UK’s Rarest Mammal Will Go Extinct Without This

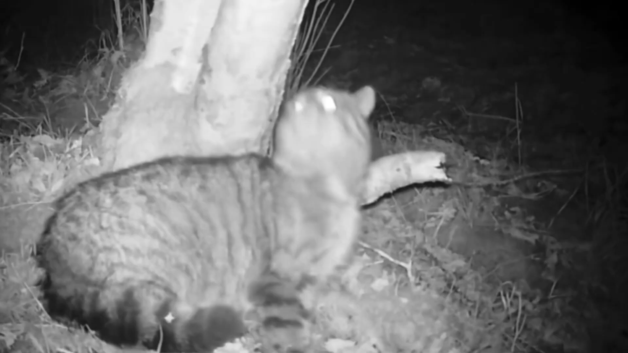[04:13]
wildcats with distinct markings were made as you see one of the biggest distinguishing factors between a true Scottish wildcat and the fertile hybrid are